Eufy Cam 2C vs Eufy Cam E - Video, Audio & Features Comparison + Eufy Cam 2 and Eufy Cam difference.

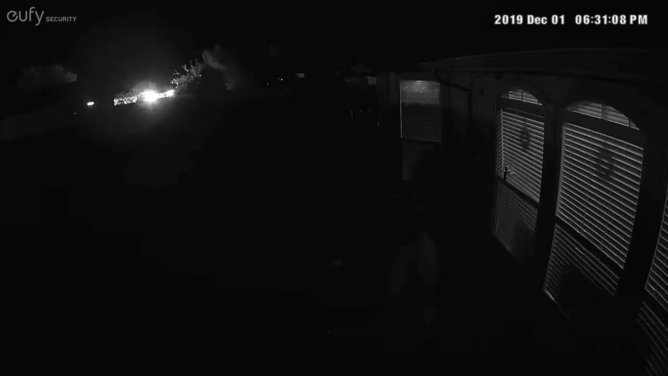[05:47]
quality of the Eufy Cam 2C.
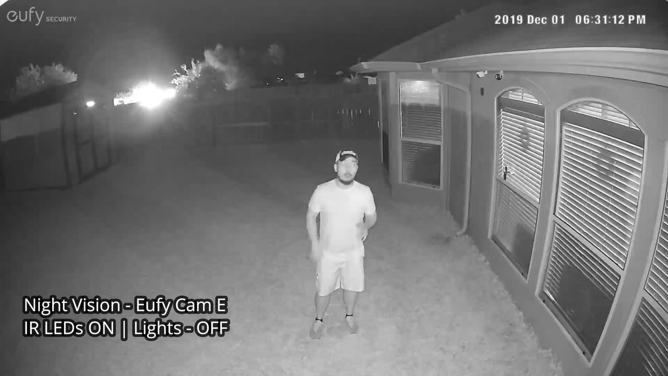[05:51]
So this is the video quality of the Eufy Cam 2C. And this with all the lights are off except for that one. And night vision on and infrared LED's on. quality of the Eufy Cam 2C. And this is at 10 feet, 15, 20, 25. And the light turned on. 30.
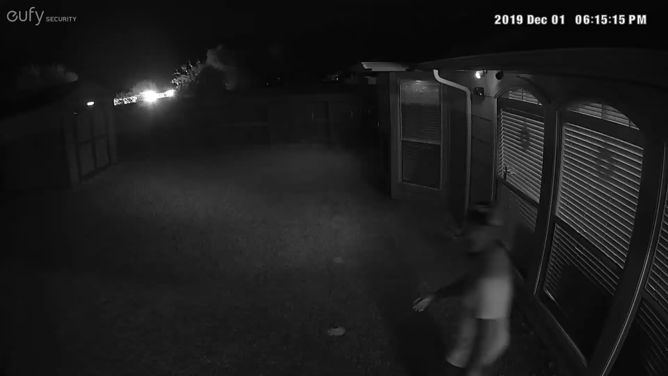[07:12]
So this is the video. Id quality of the eufy cam e at night and with all the lights on and this is a 10